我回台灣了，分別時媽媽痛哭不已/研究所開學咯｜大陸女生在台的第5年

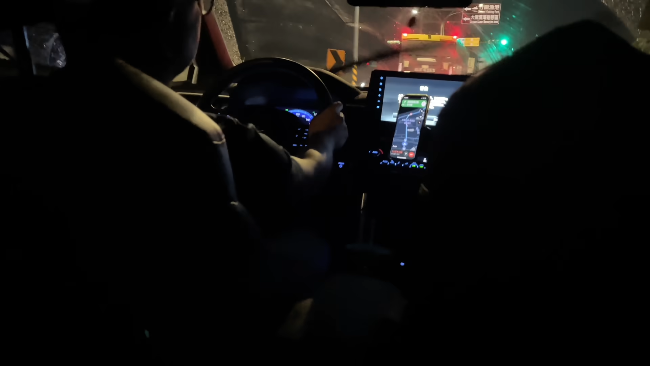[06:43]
红的红的是什么塞车吗大塞车是红的雪红是还好你找回来不然我明天能不能回来还好我没有改机票我本来想说本来想改的幸好没有搞不好那个飞机要延误什么的对啊一定延误的而且正往台北跑对的整个车都黑的车都黑的不需要但每天在洗车然后洗司机很简单一路上聊天时间就会超快的因为是上班他刚从大陆回来半年很喜欢在天的生活明天去买一流水果